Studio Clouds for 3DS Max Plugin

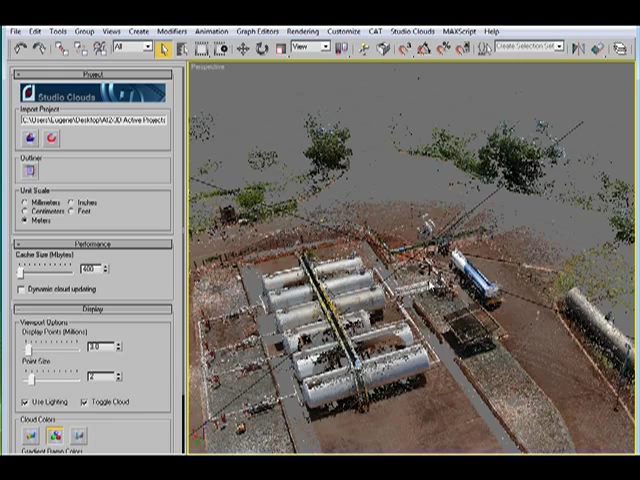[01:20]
This is going to be the same point cloud that I was using in the previous little video and this is of a petrol plant. It's about 120 something million points. However, at the moment I'm only displaying about 3 million points on the screen. So, just to show you a couple of things that you can do, you can set the units. We have an outliner just like we have in the standalone application. It shows you all the different scans that were done and we can turn them on or off if we want to. We also have a choice of how we want to display the point cloud with gradients and RGB, that sort of thing. And there's also some tools and I think I'll show you some of these here.
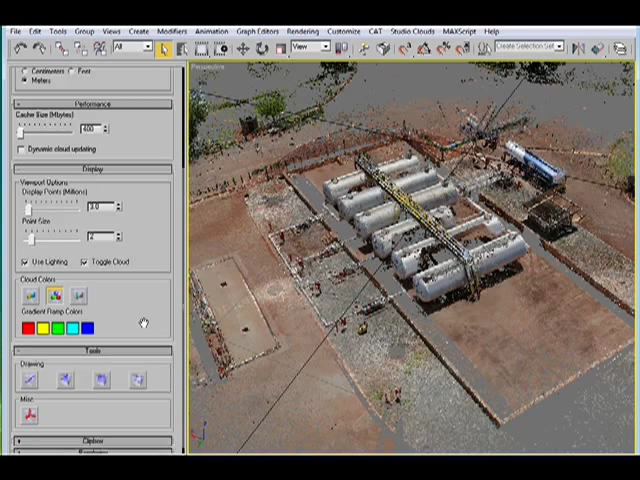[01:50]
Now, with the tools there's a spline tool. So, you can use it to draw directly on the cloud.
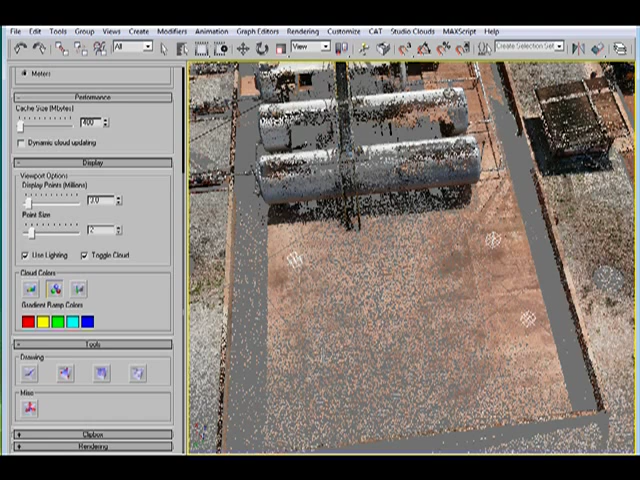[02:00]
So, you can just click some points and then you've created a spline through those particular points. I'm not sure if you can see that properly. I'll change the color to help with that.
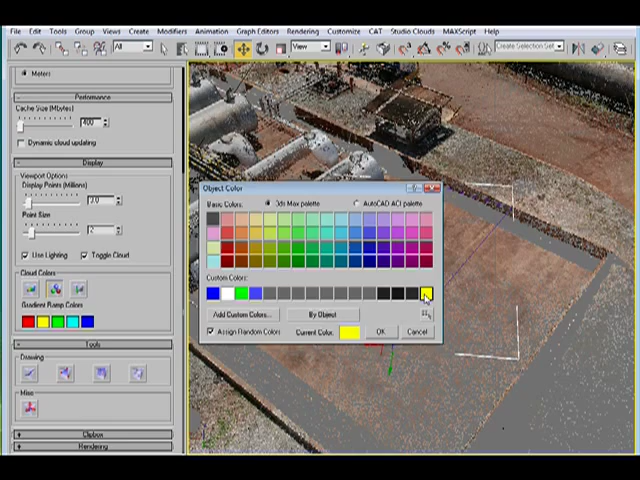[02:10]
Okay. There we go. That's a little better. We can also do the same thing. There's a polygon tool here. So, we can just start clicking on points and create a, you know, n-sided polygon. So, there we go. Lift that up so you can see that as well.
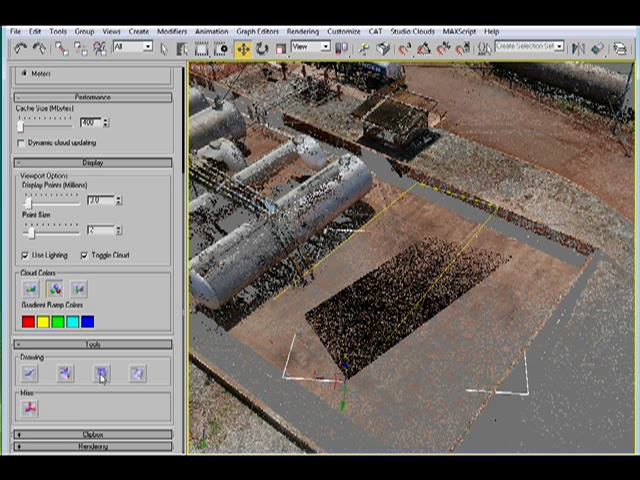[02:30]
And there's also an option here to create a grid and also some helpers. So, if you're using helpers for measuring or to help you with modeling that, you can place those down on the point cloud as well.
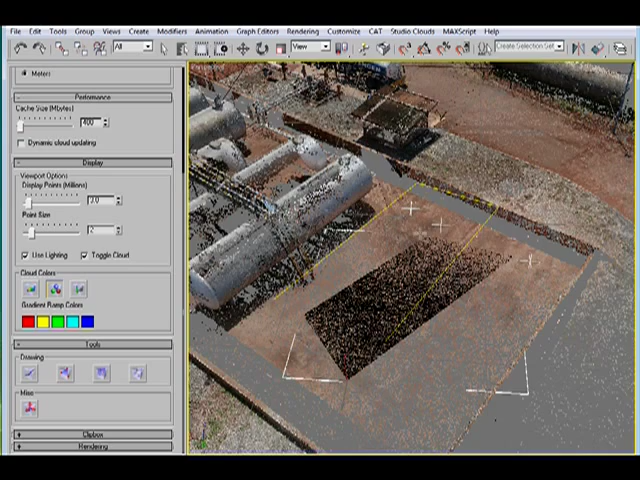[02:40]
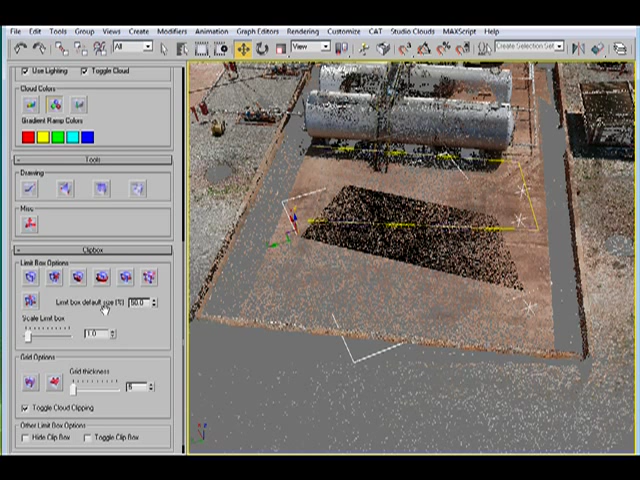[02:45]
Now, there's also something called the clip box which is similar to the standalone application where you can basically decide to clip off portions of this scan if you feel they're not important. You just want to focus in on a general area so it works very similar there. There's also something called a grid which is similar to the
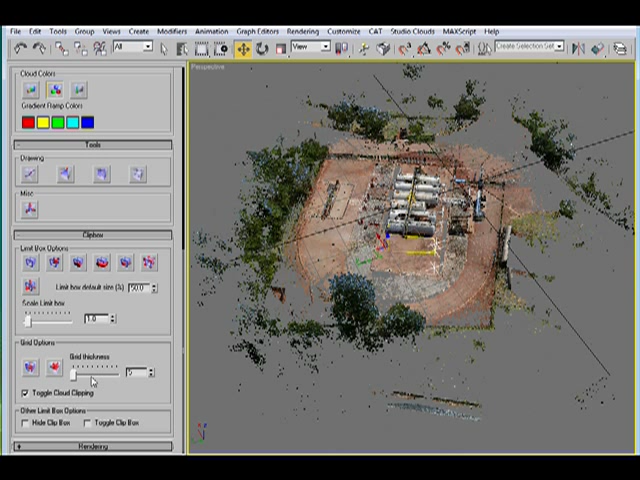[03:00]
clip box except that it's a plane that has a plus or minus range or thickness. And you can use that to clip the cloud as well. The other options we have down here are for rendering. And in the render menu here, we've got the triangles, quads, or cubes options for rendering. And we also have the sizes of those objects if we want them to show up as larger or smaller. We have also the render points.
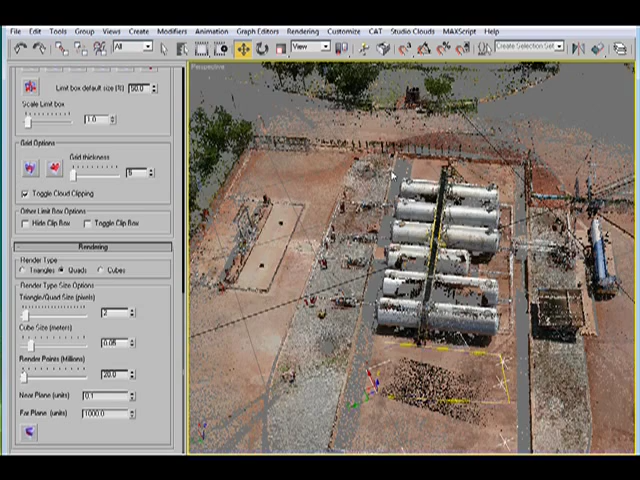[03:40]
So, right now I've got it set to about 30 million points. I'm going to turn that down a little bit so that it will render a little bit faster. And we also have our camera planes so for clipping. Now, I've got mental ray set up so that I can render directly here. And I'm just going to hit the render button and you can watch to see what happens.